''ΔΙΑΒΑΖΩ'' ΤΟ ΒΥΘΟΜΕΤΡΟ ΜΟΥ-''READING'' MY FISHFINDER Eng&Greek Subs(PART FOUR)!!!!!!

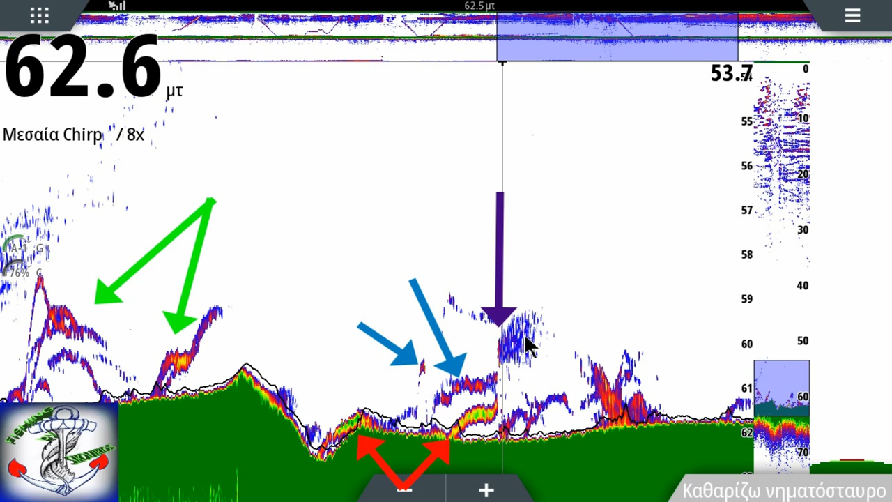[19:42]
Και το βυθόμετρο την πιάνει, ο ήχος λαμβάνει, εκεί δημιουργείται. Κάτι δημιουργείται. Τώρα δεν ξέρω επιστημονικά τι και πώς, αλλά ξέρω και έχω παρατηρήσει ότι όποτε γίνεται strike δημιουργείται ένα συννεφάκι. Κοιτάξτε εδώ.
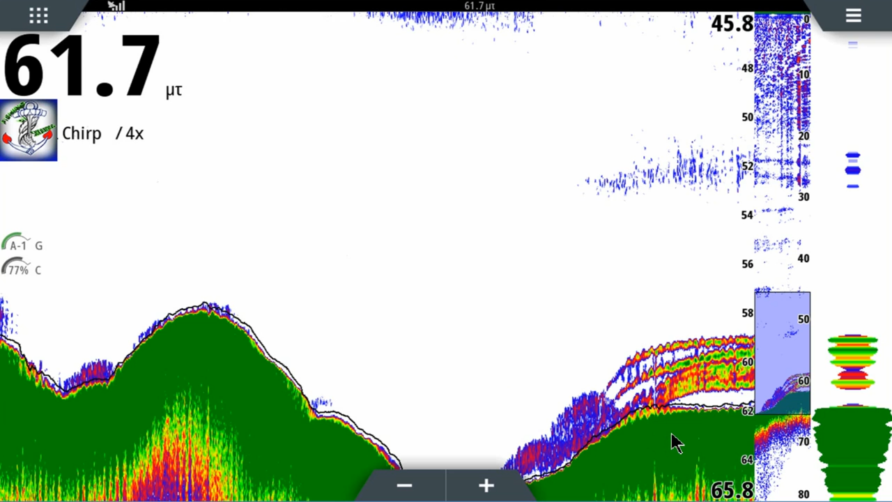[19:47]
Χαρακτηριστική εικόνα. Καθώς πήγαινα, συνάντησα αυτό εδώ. Το βλέπετε? Να το ζουμάρω. Το βλέπετε? Συναντώντας σιγά σιγά αυτό, κατάλαβα ότι οπ, κάτι γίνεται εδώ. Δηλαδή είχα προετοιμαστεί.
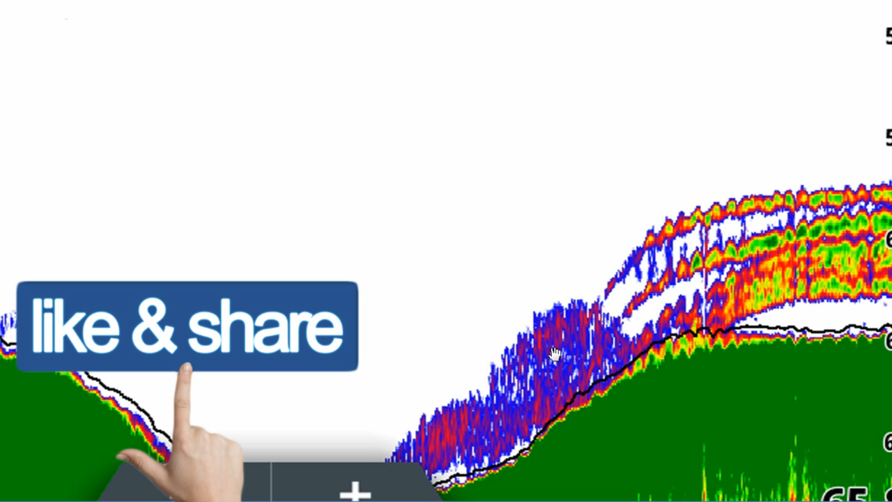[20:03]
Δεν χρειαζόταν να δω ψάρι. Θα έριχνα και ας μην έβλεπα ψάρι.
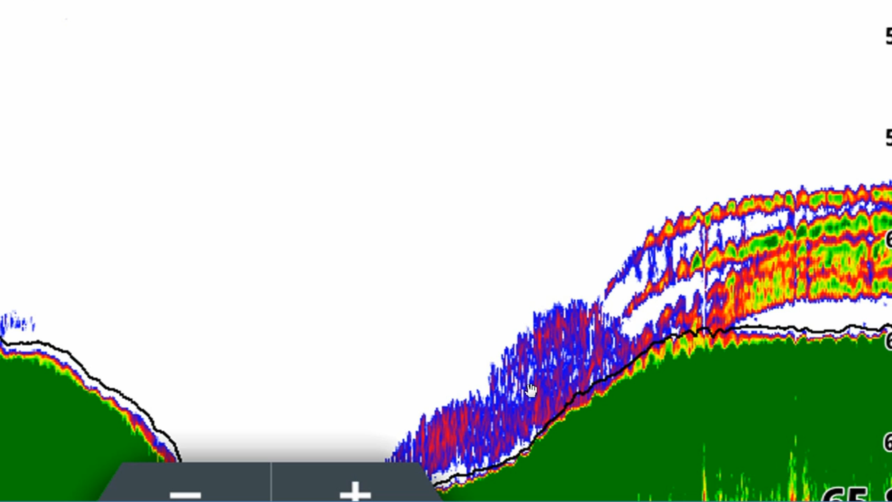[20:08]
Αλλά ήμουν τυχερός και όπως πήγαινα στο δρόμο μου, πήγαινα, συνάντησα και τα ψάρια, τα βλέπετε εδώ, μεγάλα ψάρια, τα συνάντησα, τα οποία αυτά άμα τα μετρήσουμε, να σας πω και πώς μετράμε τα ψάρια.
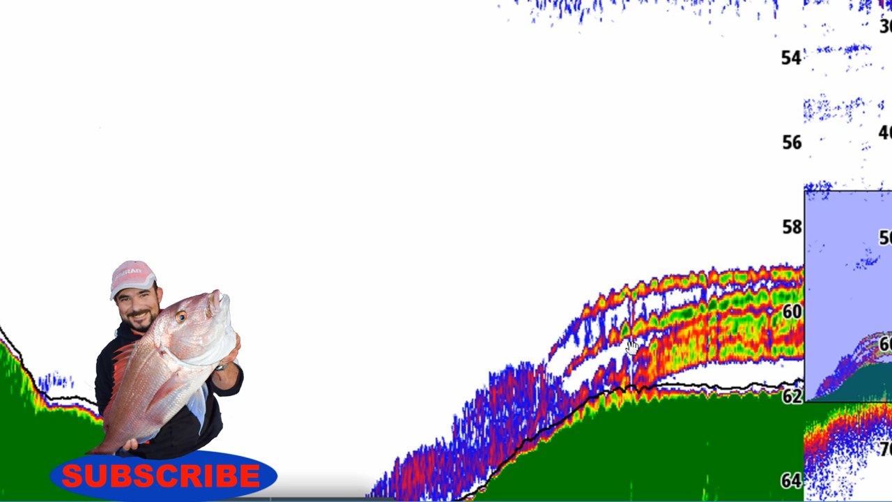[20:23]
Φαίνονται, κοιτάξτε τα, 1, 2, 3, εδώ έχει ένα ψάρι, 4 και ένα από κάτω, 5, τα οποία αυτά άμα πάμε εδώ στον παλμό, στο A-scope που λένε πολλοί, εδώ βλέπετε, μας βοηθάει ο παλμός και τα μετράμε, 1, 2, 3, 4 και εδώ έχει και ένα που είναι, πάει να βγει από τον κόνο, δεν είναι κάτω από τη βάρκα, είναι λίγο πιο πέρα. Δεν είναι στο κέντρο του κόνου, γι' αυτό και έχει αυτό το χρώμα.
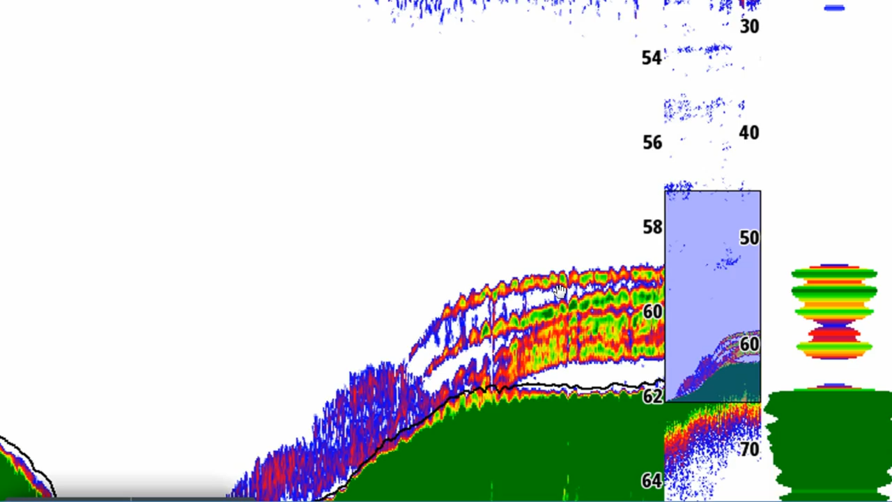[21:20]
Αυτά τα ψάρια είναι μεγάλα. Βέβαια, αυτά, ξαναλέω, για να συμπυκνώσω, είναι σύμφωνα με τον αισθητήρα μας, αν έχει δύναμη, αν δεν έχει, έτσι, με την ευαισθησία μας. Αυτό είναι ένα άλλο κομμάτι, το οποίο έρχεται σιγά σιγά. Δεν θέλω να σας πω πάρα πολλά και σας μουρλάνω στο τέλος. Καλό είναι να μείνουμε, να τοποθετηθούμε δηλαδή και να σταθούμε στη μετατόπιση νερού. Το βλέπετε, γιατί είναι σοβαρό και ίσως σας βοηθήσει τα ψαρέματά σας. Το βλέπετε εδώ. Πρώτα συνάντησα αυτό και μετά κατευθείαν συνάντησα τα ψάρια.
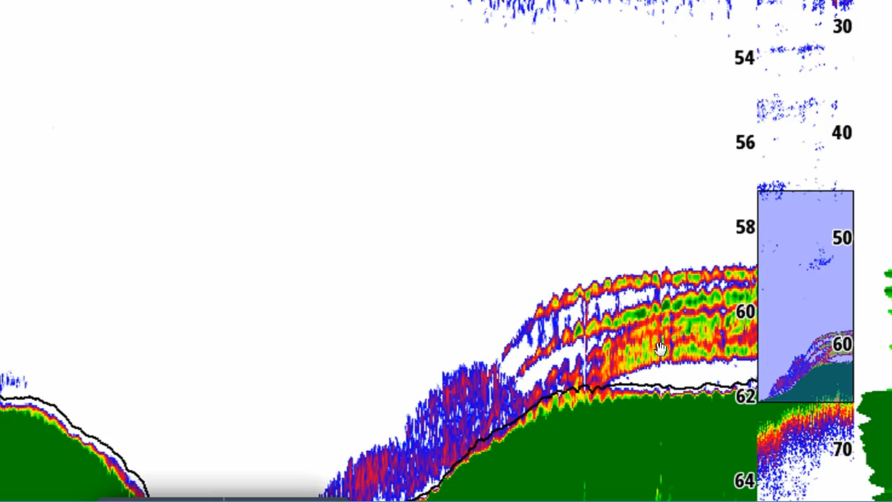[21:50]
Αν δεν τα συνάντηγα, πάλι θα έριχνα. Δεν υπήρχε περίπτωση να μην ρίξω. Εδώ, να το. Κάτι υπήρχε εκεί.
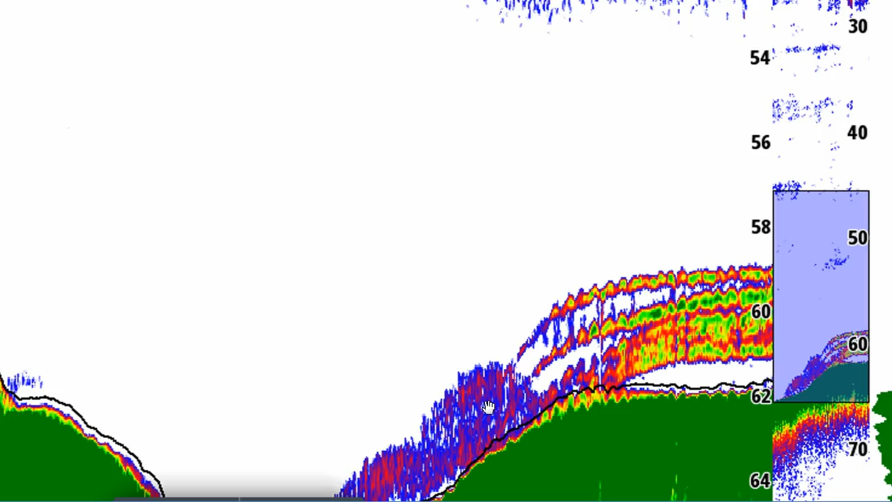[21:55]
Κάτι έγινε εκεί. Μεταβολή. Μετατόπιση. Κάτι υπήρχε. Έτσι, παιδιά.
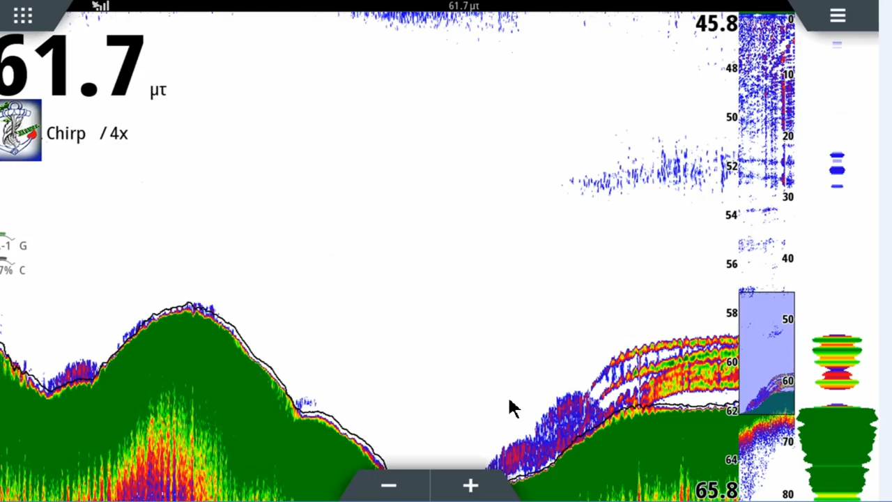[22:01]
Την ξεζουμάρω, το βλέπετε. Οπότε, με αυτή την εικόνα, ολοκληρώνουμε την μετατόπιση νερού.
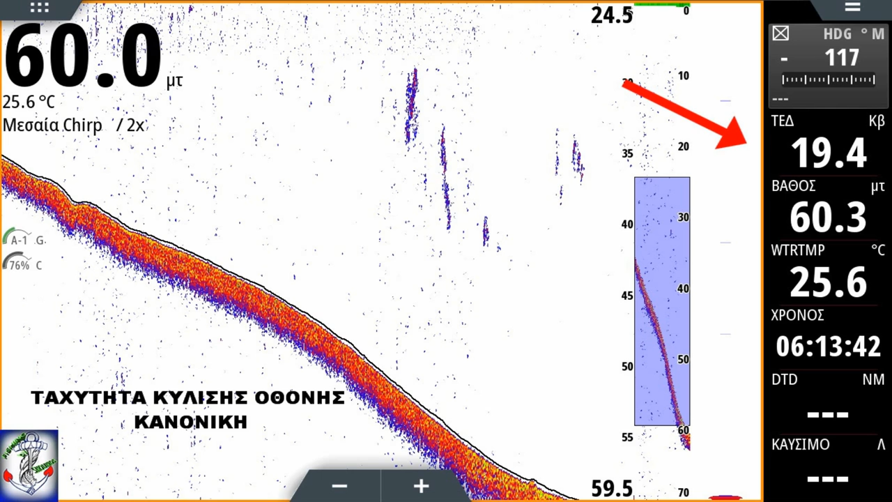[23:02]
20 κόμβοι είναι κοντά 22 μίλια. Περίπου. 22 μίλια ταχύτητα. Δεν γίνεται να μου έχεις την ταχύτητα κύλησης κανονικά. Οπότε, για ξαναπέρνα από τον τόπο και δοκίμασε την ταχύτητα κύλησης να την ανεβάσεις. Και τι έκανα μετά?
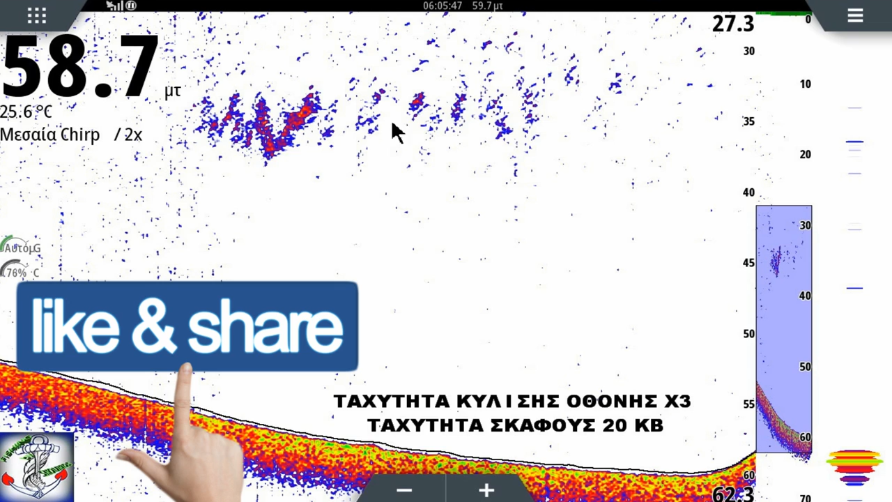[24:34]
On screen: water 25.6°C
Φανταστείτε ότι αν πηγαίνεις μεσοπέλαγα ή πηγαίνεις στα 80-90 100 μέτρα και σου εμφανίσει ένα τέτοιο κοπάδι, πάει να πει ότι κάπου και γύρω μπορεί να υπάρχει μαγιάτικα και μεγάλοι θηρευτές. Και μου έχει τύχει αυτό που είχα σταματήσει ένα κομμάτι και έβγαλα ένα ξηφία που είχα δείξει σε παλιότερο βιντεάκι, που και απελευθέρωσα, αν θυμάστε. Το βιντεάκι το έχω ανεβάσει. Έτσι το σταμάτησα και βρήκα έναν τόπο.
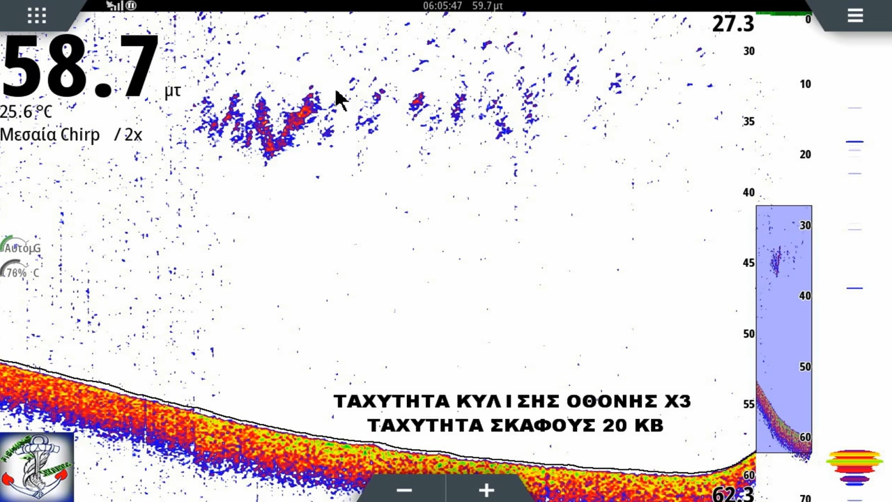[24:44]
On screen: water 25.6°C
Είχε τέτοια ψάρια, τέτοιο κοπάδι και σταμάτησε και ξαφνικά είδα ψίδες.
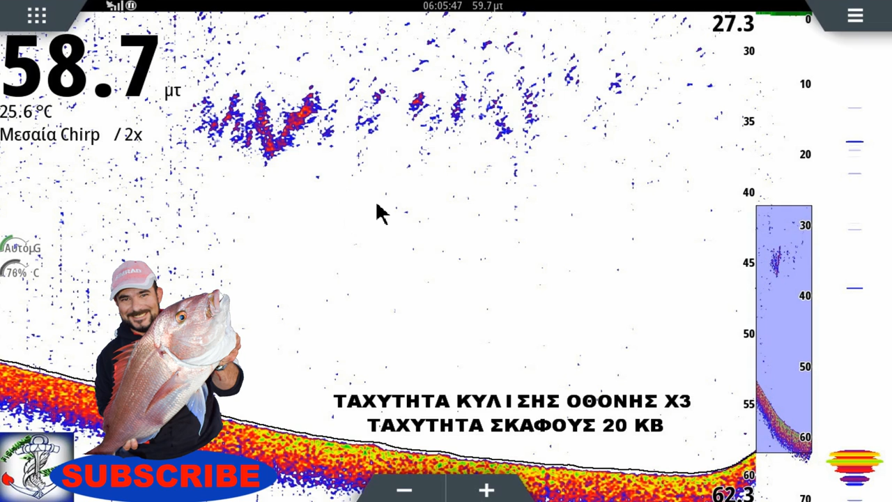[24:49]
On screen: water 25.6°C
Και έριξα κάτω και έκανα slow jigging και έβγαλα ένα ξηφία μικρό. Και τον απελευθέρωσα. Και λέω, κοίτα να δεις. Όλα έχουν το ρόλο τους. Έτσι, παιδιά. Λοιπόν, Μετά θα δούμε στιγμιότυπο.